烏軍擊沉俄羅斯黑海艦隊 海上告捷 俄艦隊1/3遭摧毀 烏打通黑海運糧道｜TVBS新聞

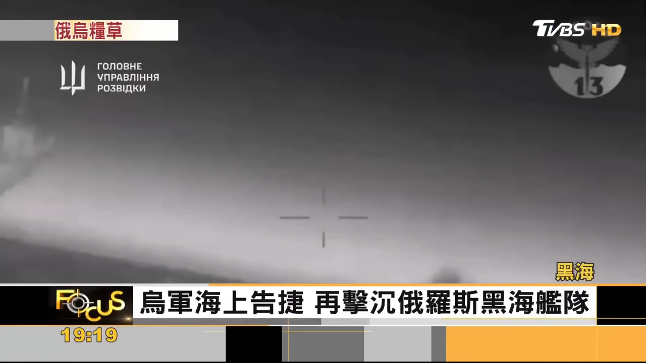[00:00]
乌克兰军对抗俄罗斯海上战事颇
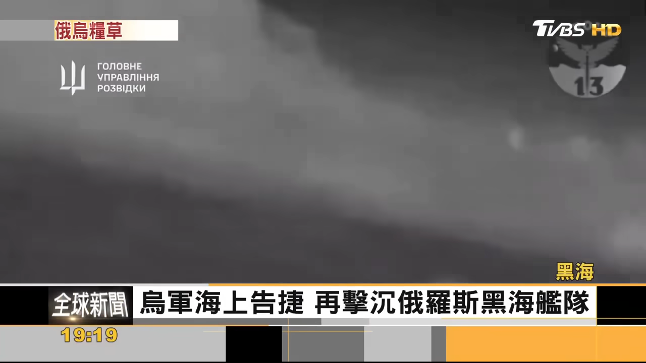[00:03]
有斩获14号又在克里米亚外海击沉一艘俄罗斯黑海舰队的大型登陆舰乌国公布的画面显示乌军无人船冲撞俄军舰后爆炸起火